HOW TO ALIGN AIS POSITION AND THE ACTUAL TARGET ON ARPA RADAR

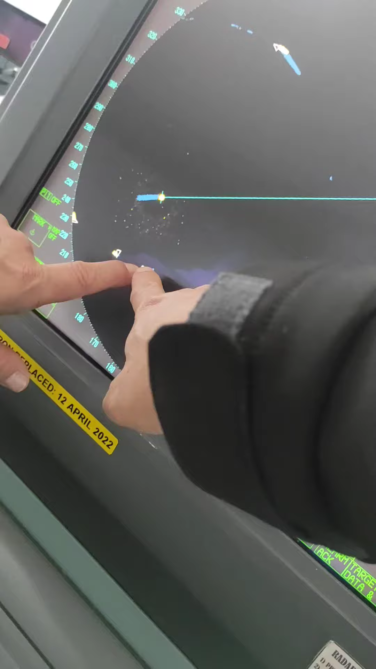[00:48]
To align the English, yung AIS at saka yung real target chart. Right click mo lang to. So, right click mo yan. Tapos ipindutin mo itong chat align. Chat align.
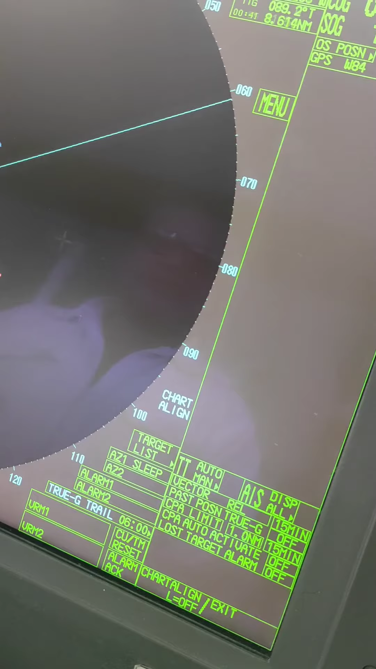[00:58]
Tapos i-click mo lang to yung AIS, tapos i-move. Tapos naka-align na to sa right.
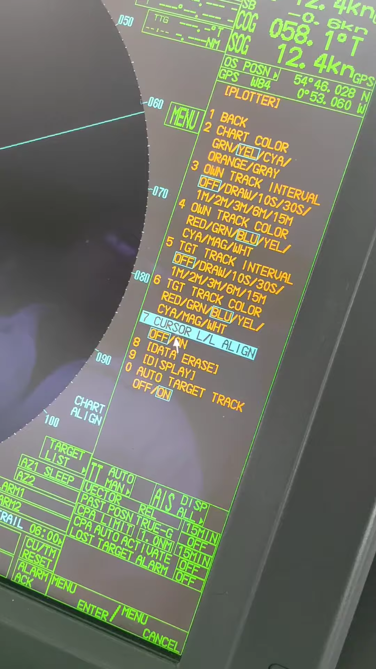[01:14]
So, kung gusto mo direct sa direct so, dito na lang, right click mo lang yung AIS.
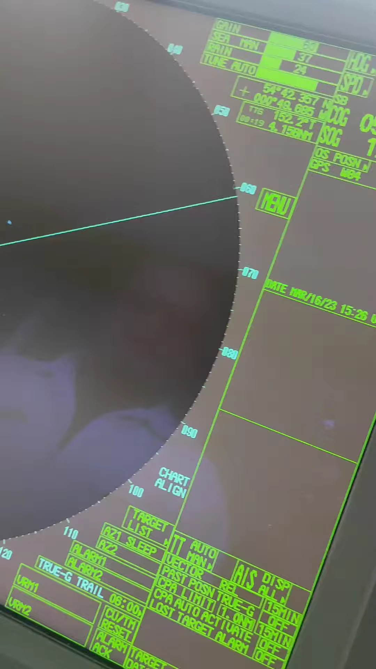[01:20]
Ah, right click mo lang yung AIS. Right click mo lang dito. Red click mo yung AIS. Of course, chat align. Ah, okay.
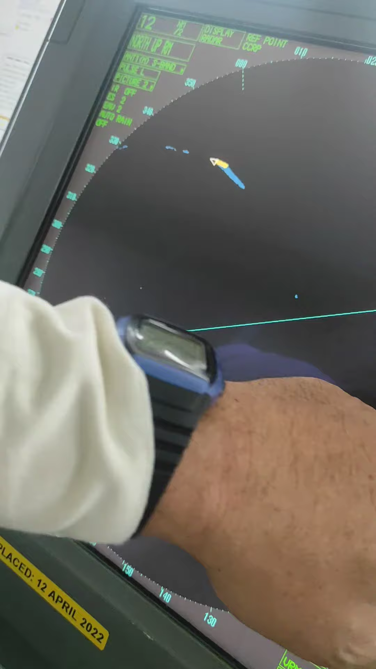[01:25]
Nandiyan na pala sa chat align. Mag-click mo ng chat align. Magpupula yung cursor mo.
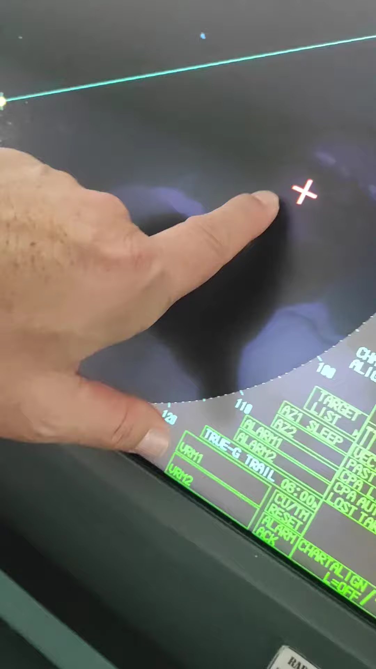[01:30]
I-drag mo ngayon. Tapos i-click mo to. I-click mo itong ano. Yes. Pag-click mo yan, mag-hold yan. Tapos i-move mo. Pag-move mo na, ipagitna mo yung AIS dito sa target.
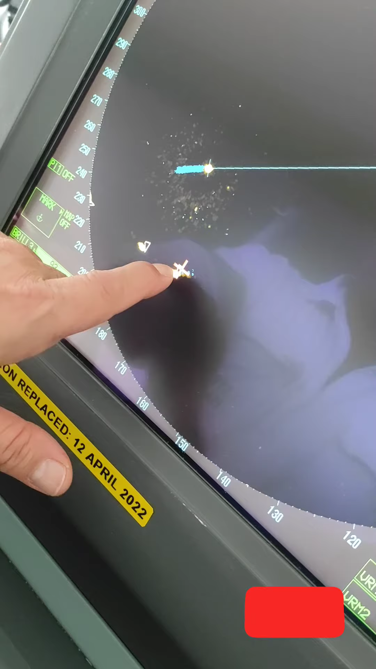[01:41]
Tapos i-double click. Double left click. I-hold mo. Parang i-drag mo. O, parang i-drag mo.
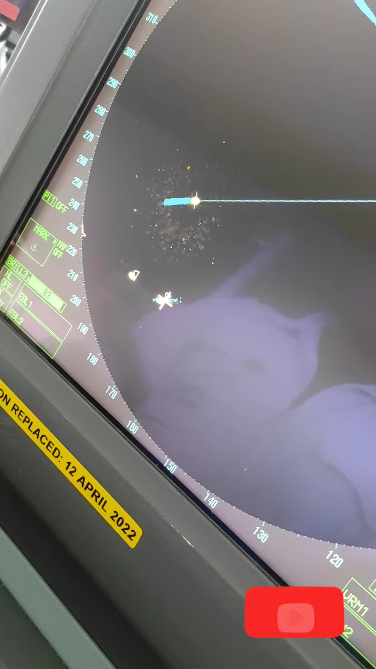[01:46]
Ah, okay. Hold and drag. I-lapit mo doon sa target.